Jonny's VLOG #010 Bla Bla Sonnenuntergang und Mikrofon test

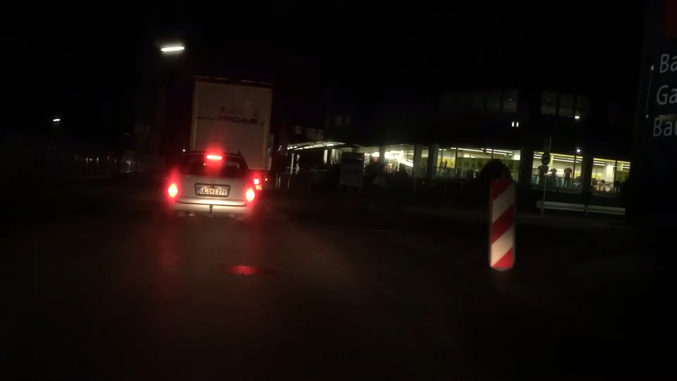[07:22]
Der Eingang, der Haupteingang zum Parkplatz war früher hier. Da ist jetzt verlegt worden. Die Ausfahrt und die Einfahrt, das war früher getrennt, jetzt ist es eins.
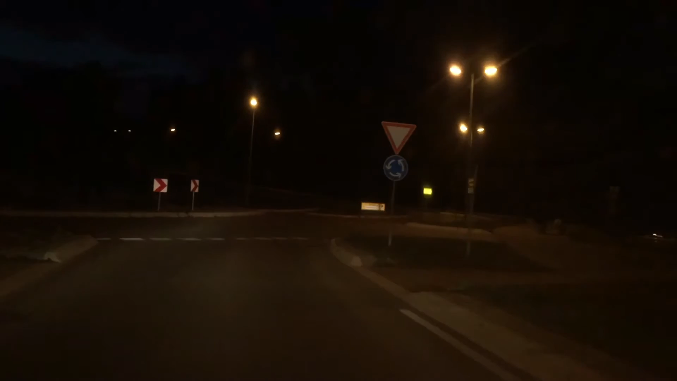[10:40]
Fahren wir mal durch die Innenstadt durch. Die Aufnahmen, die sind jetzt nicht so scharf, wie es eigentlich vom iPhone erwartet wird. Das Bild rauscht nicht, aber das Bild ist nicht wirklich richtig scharf. Ja, egal.
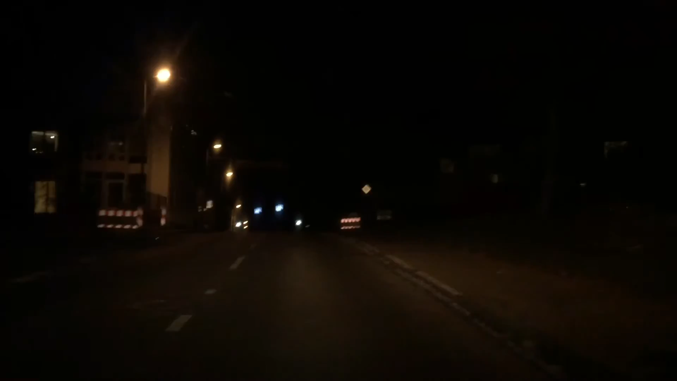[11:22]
So, jetzt sind wir eigentlich schon in der Innenstadt drin.
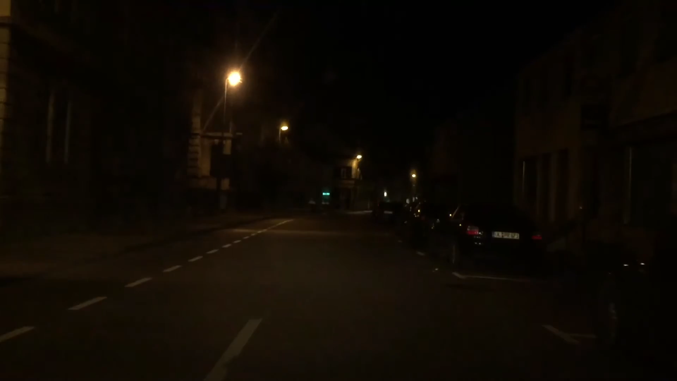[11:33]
Und da vorne jetzt dann links, links abgeht, wo es dann gleich die Sparkasse kommt. Ich weiß jetzt nicht, ob die beleuchtet ist, ob man sieht. Da ist dann auf jeden Fall der Marktplatz. Also hier links geht es zum Marktplatz. Da ist dann auch der Müller. Und alle möglichen Läden.